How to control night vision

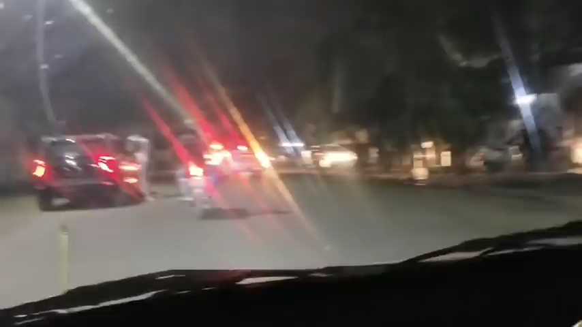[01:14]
जैसे चौरहा आरा तो हमें दूर से ध्यान देना है कि हमारी गाड़ी और आगे पीछे गाड़ियां आरी � जैसे जाने दो धीरी धीरे धीरे निकलने दो हॉन मारिये और धीरी धीरे जाने दो घबराना
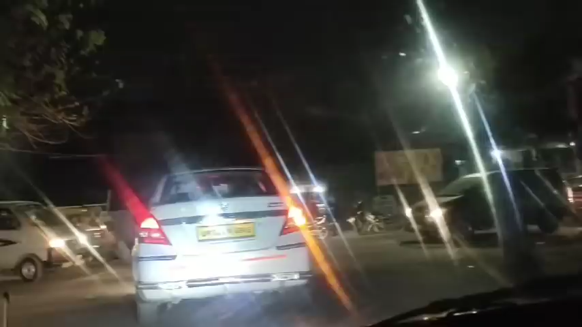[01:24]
नहीं एकदम प्यार से जाने दो अब जैसे वह लाइट बैक लाइट उसकी जल रही जाने दो जाओ रेस करो हलका एक्सेलेटर लो घबराओ मत जाओ रेस करो जाने दो जाने दो �
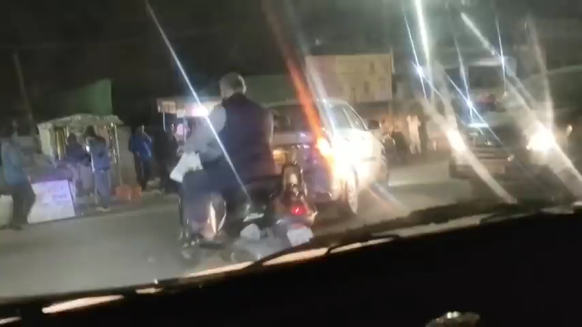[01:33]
भिए गुड राइड काटो राइड राइड राइड राइड राइड
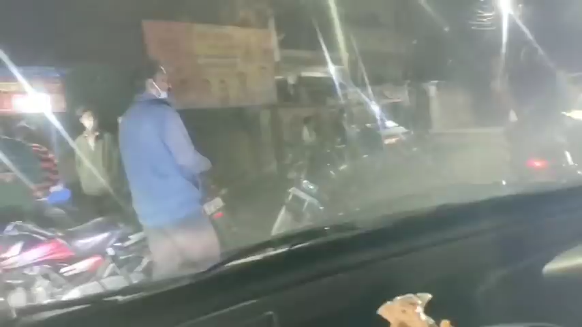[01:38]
और राय अब यहां पे देखो एक शोटी गलती करिए आपने
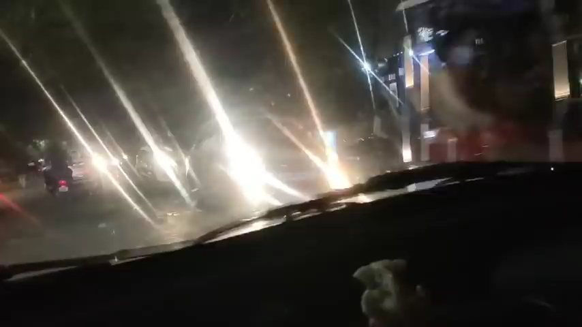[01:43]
आपने एक्सेलेटर दबा दिया पैनिक होके घबरा के दर के ठीक है है हुआ नहीं हुआ यह गलती नहीं होनी चाहिए थी चली स्पिट बढ़ा लीजी कोई बात में फर्स्ट टाइम चला रहे ना इसलिए दिक्कते हो रही है तो दोस्तों जैसे सिंगल रोड पे अक्सर हम ल